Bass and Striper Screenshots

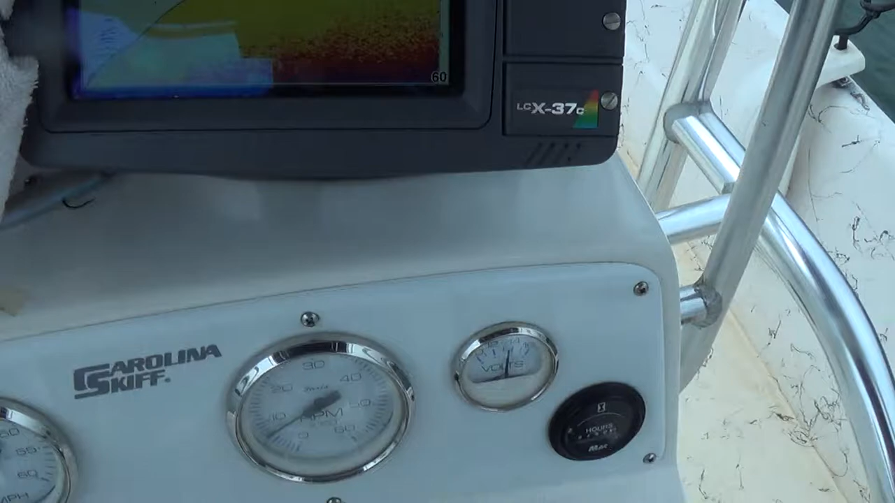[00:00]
this looks like a good example of spotted bass right here if you guys can see we got some bait out here and then you got spots relating to that little
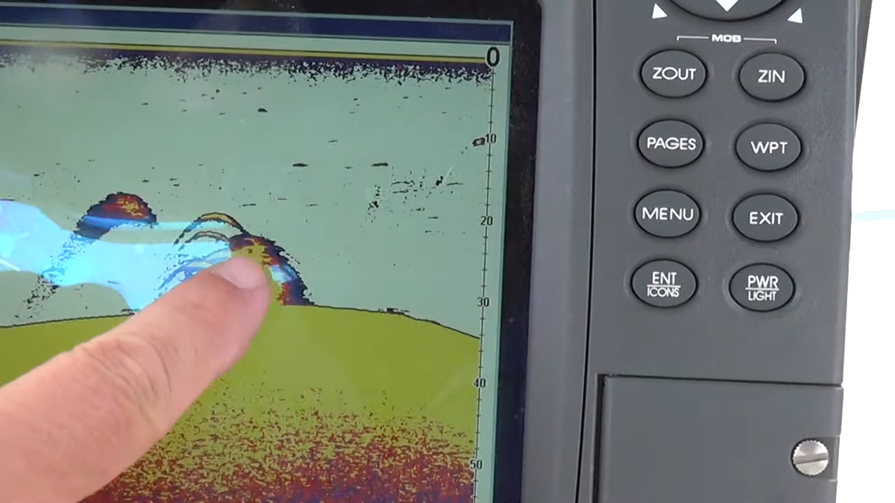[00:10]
bush or tree or whatever it is but that's kind of a good example of what
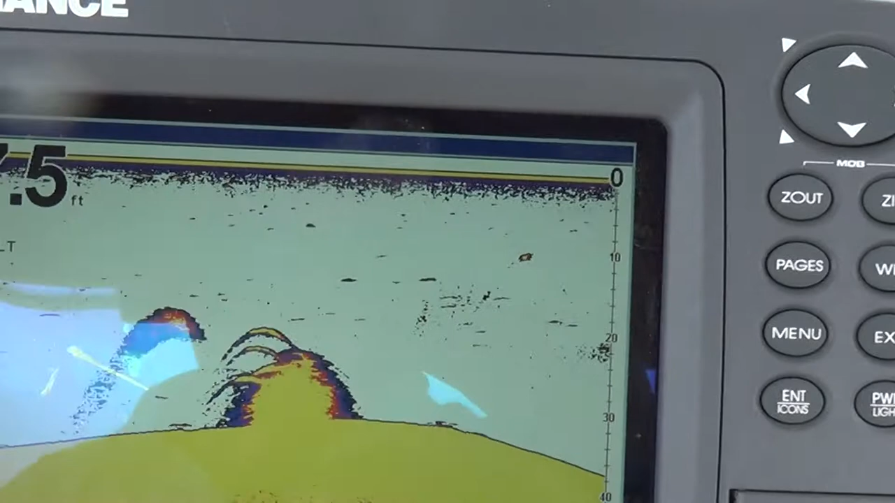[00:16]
to me spots look like on the graph
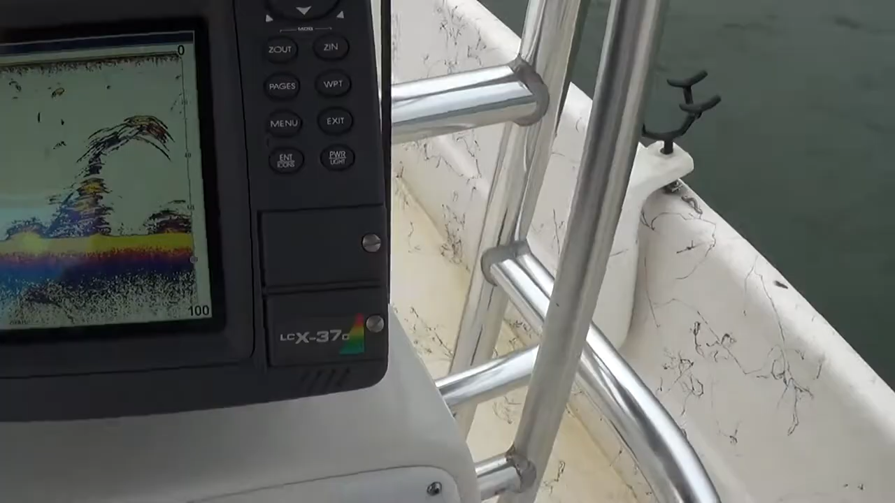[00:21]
this out that's kind of what we're looking for here this is a
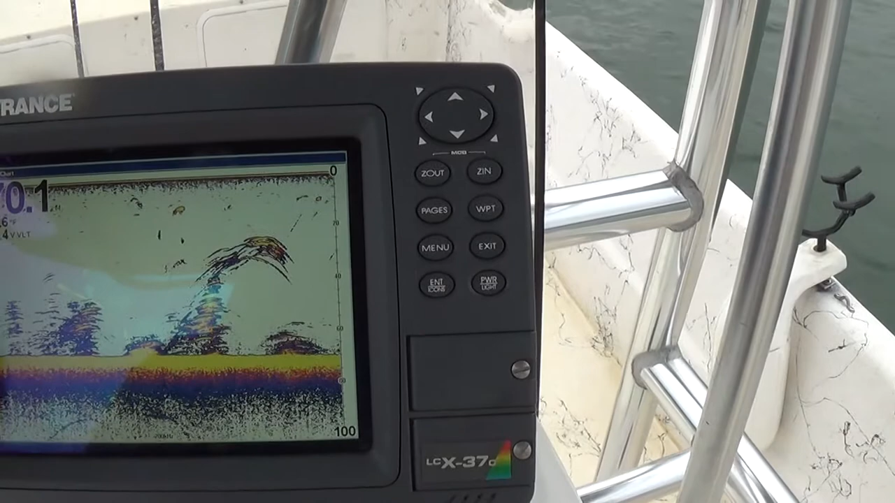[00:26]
little school of striper suspended over some treetops here and then we've got several around
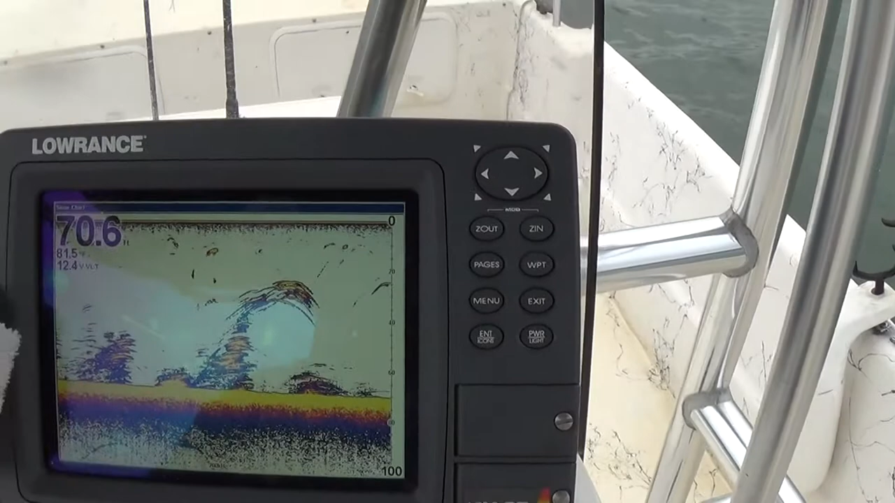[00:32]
them so I think with what we've got we're going to be able to get one of these
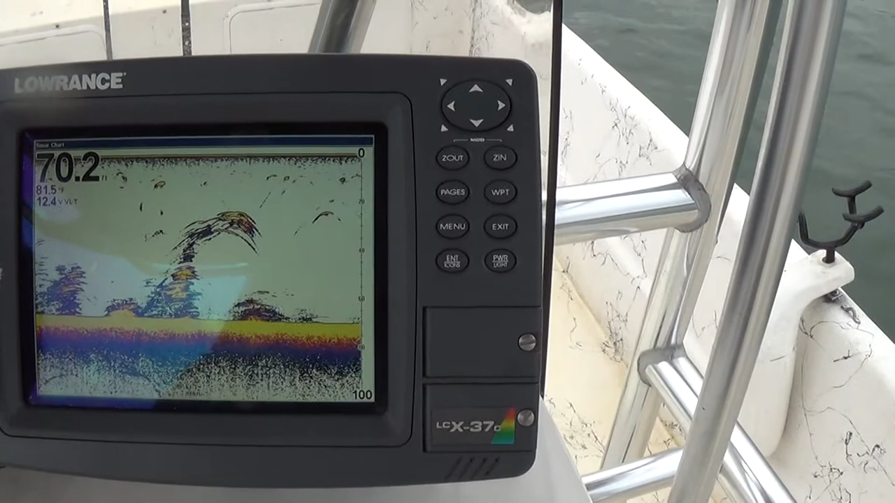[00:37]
cats here it looks like there's a good many back here so if I can keep
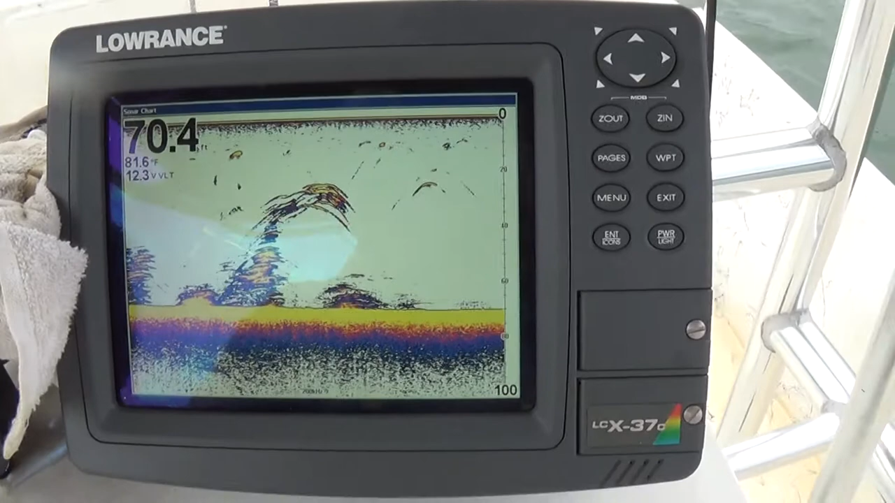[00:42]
On screen: depth 70.4 ft, water 81.6°F
my boat straight in a straight line we should be getting one about
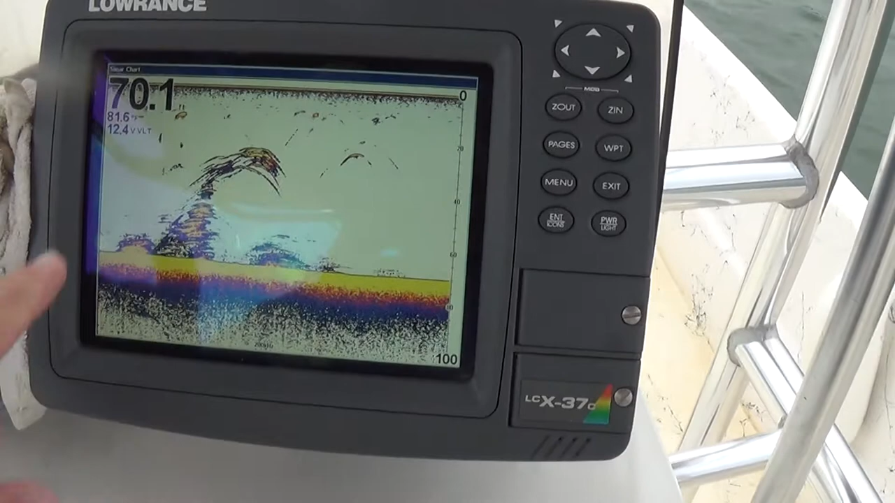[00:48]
the time these fish get back to the back of the screen so we're going to turn it around
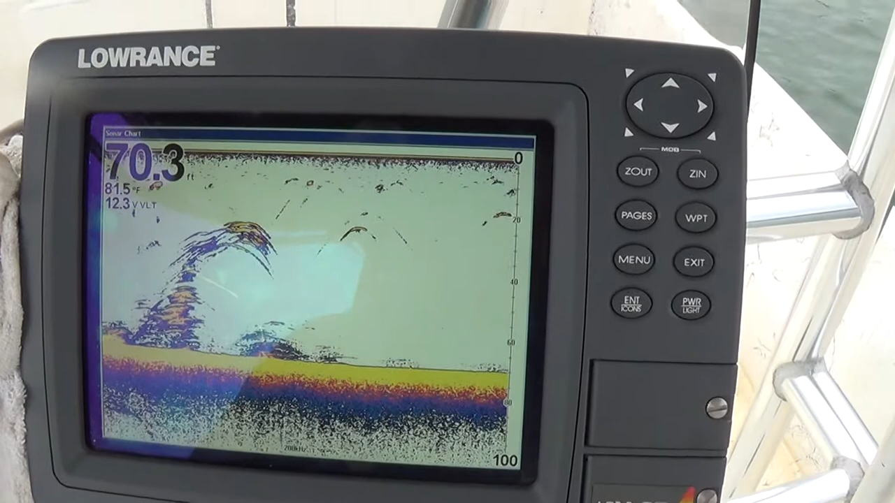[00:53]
On screen: depth 70.3 ft, water 81.5°F
I'll show you guys the rods we're going about two and a half miles an hour right now and the thing's just getting in there so let's see what happens